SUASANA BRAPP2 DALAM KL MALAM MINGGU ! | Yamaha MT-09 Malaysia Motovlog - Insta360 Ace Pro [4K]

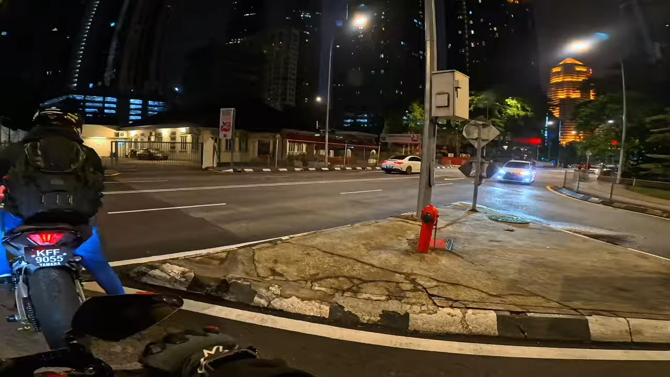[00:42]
Okay. Sekejap, ada kereta ni. Kembara.
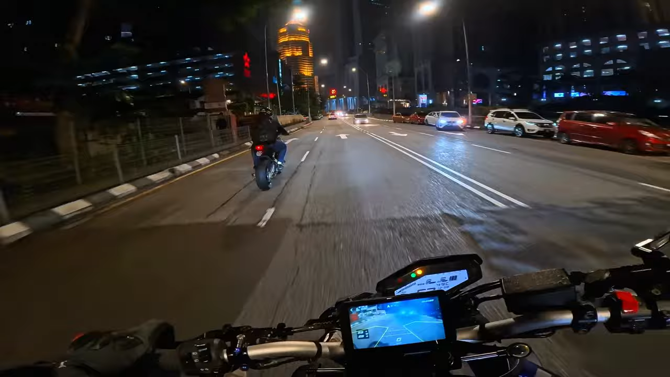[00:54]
Oi, deras ke hujan? Night red with fight.
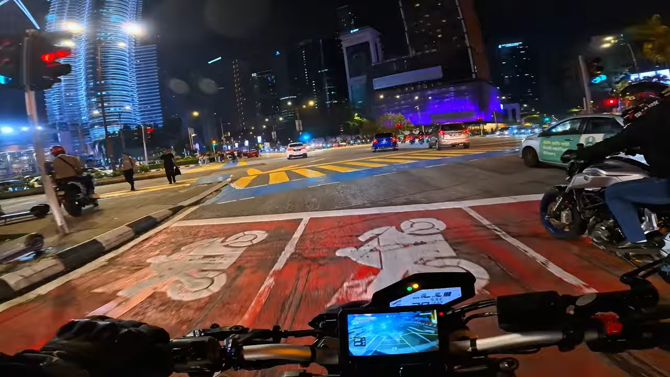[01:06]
Kiri, kiri, kiri, kiri, kiri. Ha. KL night ride. Jalan, jalan, jalan. Oh, ada RSV4.
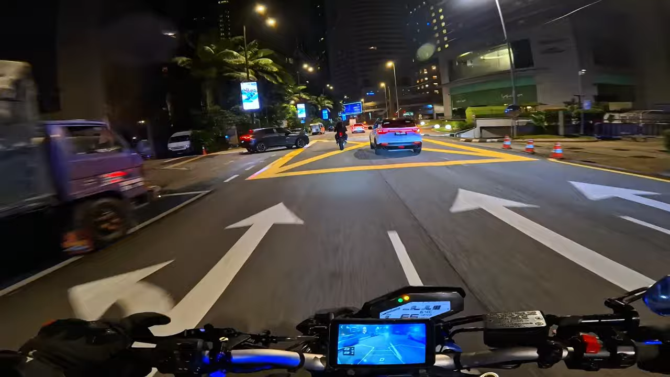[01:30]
Depan ni dah straight lagi. Kiri kanan. Kanan kanan. Yes. Hey, geram je. Bro. Bro.
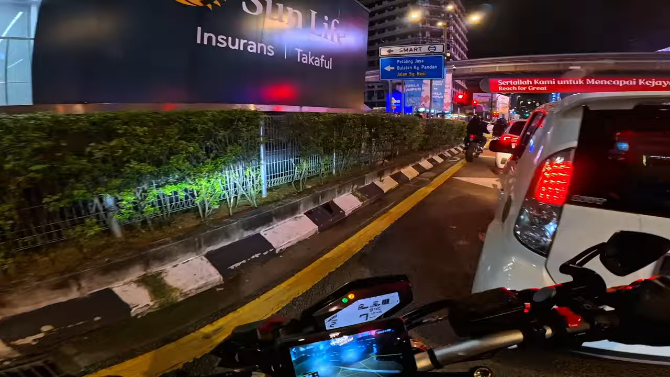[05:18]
Oh, depan tak boleh, Fat. Kiri lah, Fat.
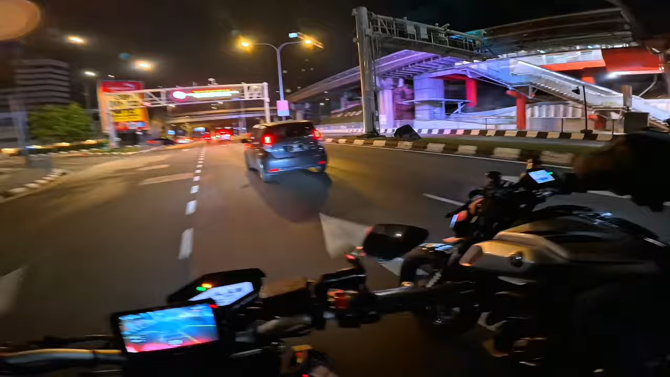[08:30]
Okay. Alright. Depan tu polis tu. Okay, okay. Alright. Right safe. Haa, ah, polis, polis, polis.